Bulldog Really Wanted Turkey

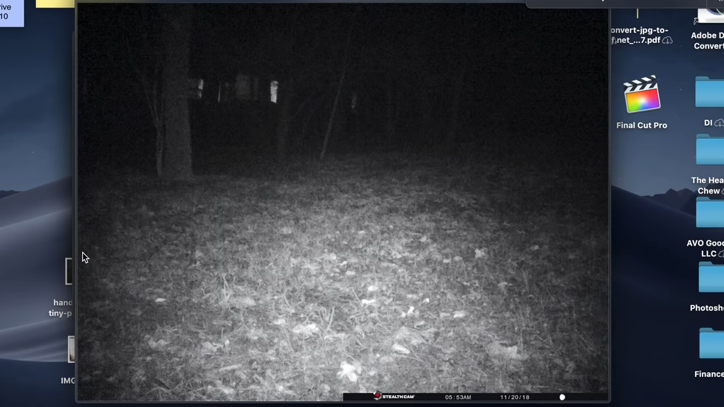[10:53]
That is a raccoon. What did I say on raccoon? Uh... Oh, well, I didn't get that time right anyway. Sun is just starting to come up. What is in our yard? What do we have? What do we have right here?
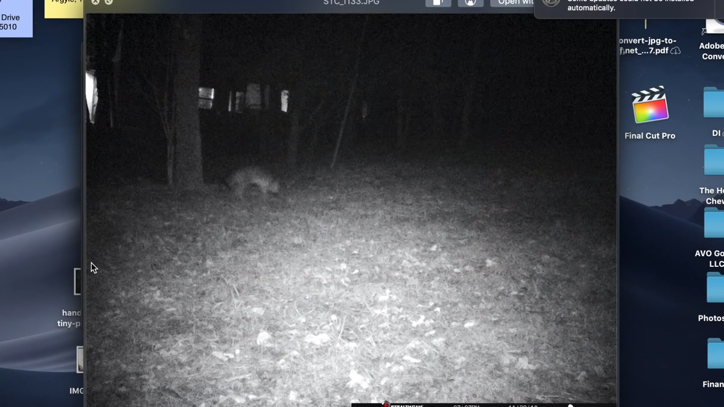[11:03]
I'm going to say fox because of the blackness right there. Yeah. What is that? Whoa! We got a ghost. What is that? That's weird. That's a mystery animal. Oh! What is that? That's a coyote. 12.04 AM. You missed it by four minutes. Take it!